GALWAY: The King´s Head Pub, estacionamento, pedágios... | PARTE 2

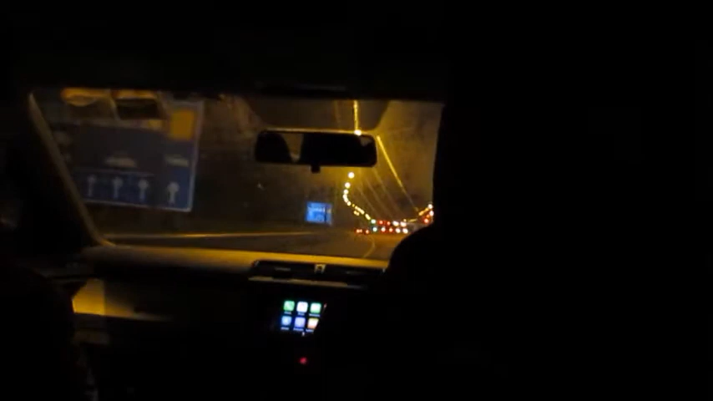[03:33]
Nós vamos passar aqui no pedágio. O valor da ida é 1,90. E o da volta, vamos ver agora. Olha, é um pedágio pra ir e um pra voltar, tá, gente?
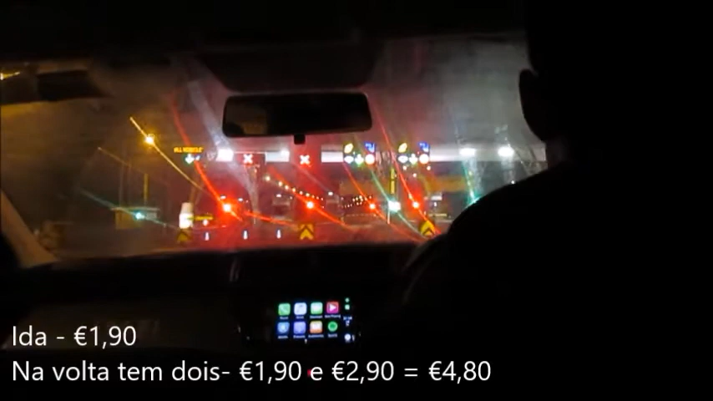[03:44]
O primeiro é 1,90. E o segundo é quanto aí, amigo? 1,90 também. 1,90 também. E olha aqui que legal como que é. Você mesmo coloca, só aceita uma moeda.